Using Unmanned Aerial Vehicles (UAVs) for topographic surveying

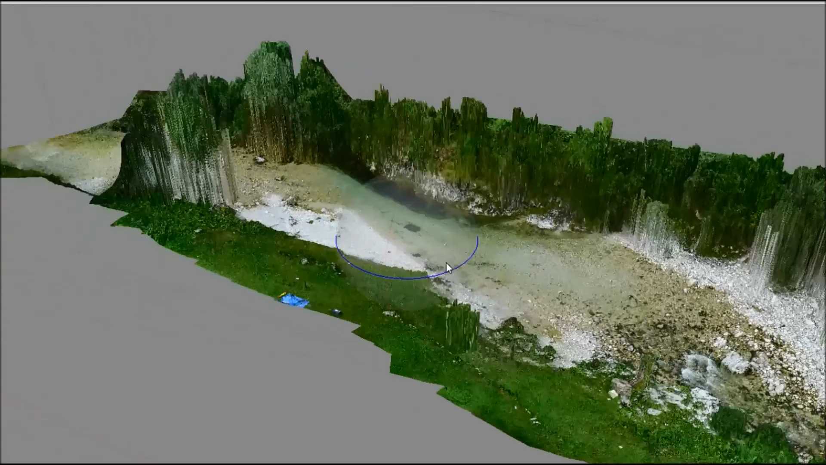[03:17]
The software creates a dense point cloud which can be geo-referenced to known coordinate systems, making it resemble the actual feature surveyed.
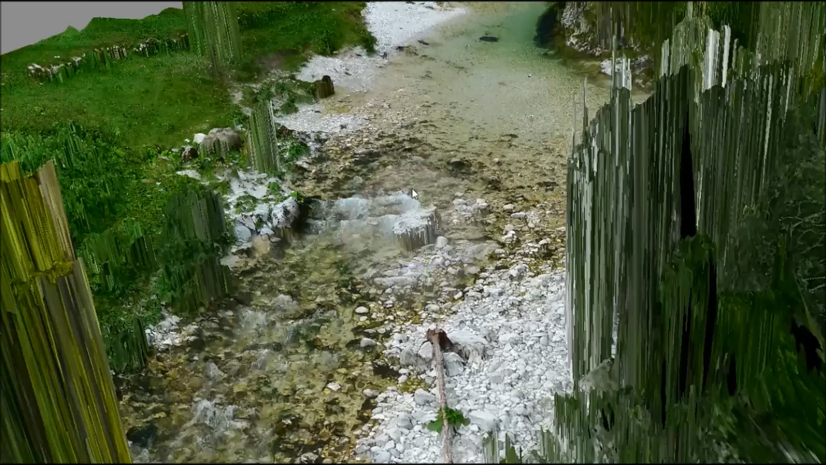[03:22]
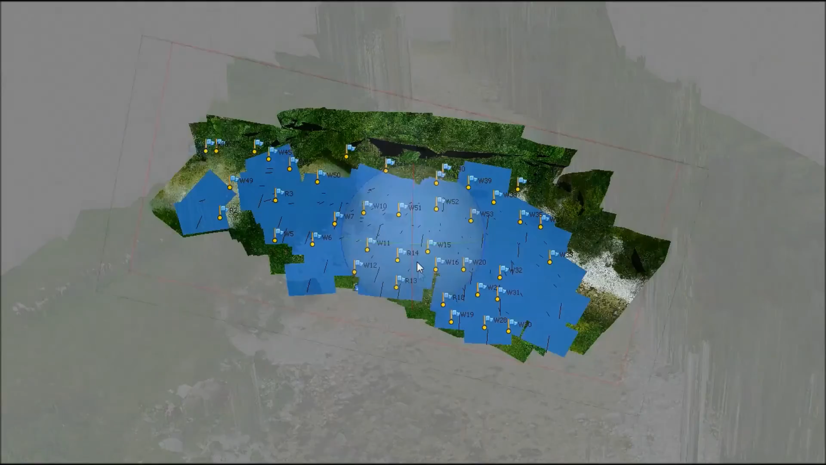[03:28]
The floating blue squares show the location that each photo is taken from, and the flags show the location of the GCPs.
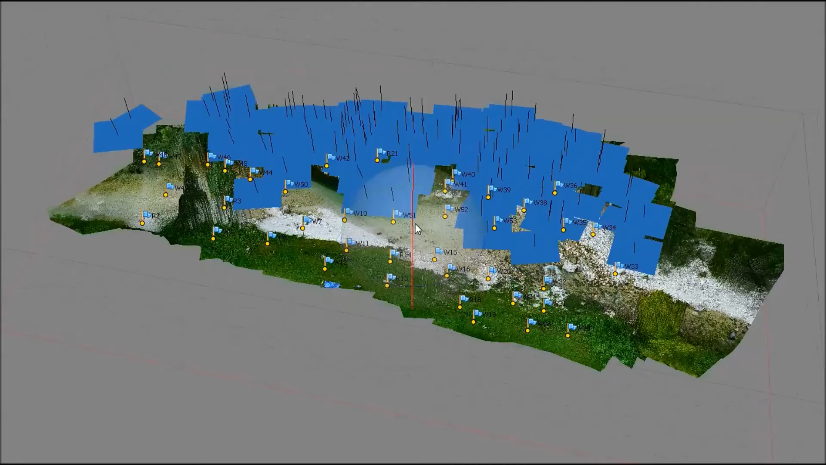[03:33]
Data can then be exported as an orthographic image like this one, or as a digital elevation model.